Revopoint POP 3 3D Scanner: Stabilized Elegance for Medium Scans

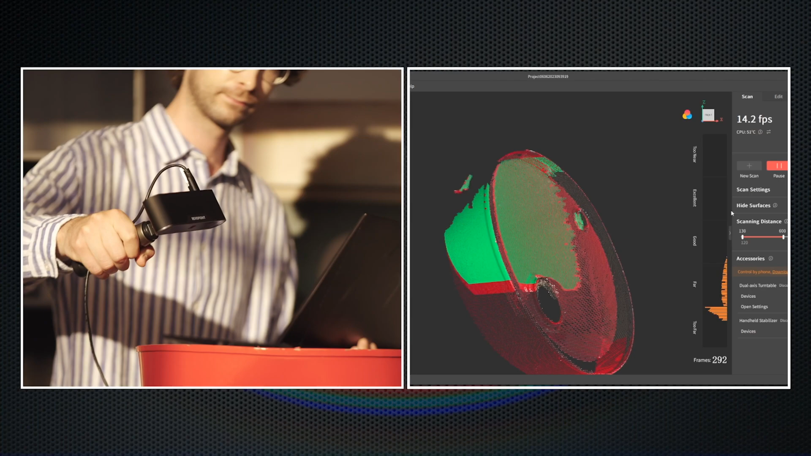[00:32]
sculptures, or other models into accurate digital 3D models.
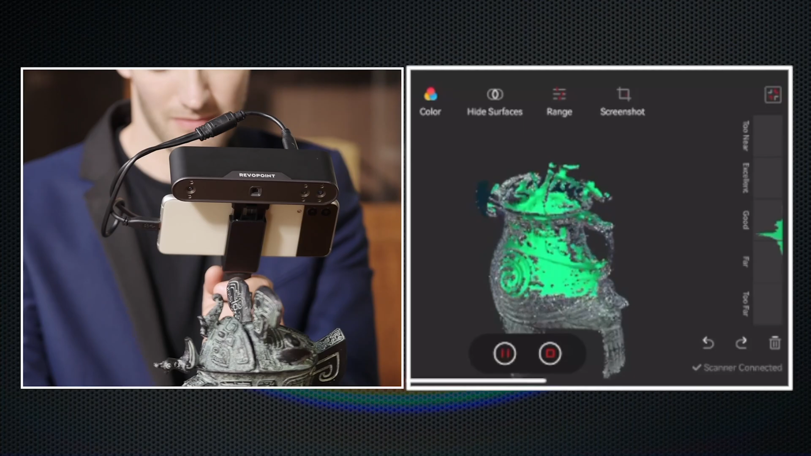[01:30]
Experience a comfortable and unrestricted scanning process without worrying about the safety of valuable artifacts.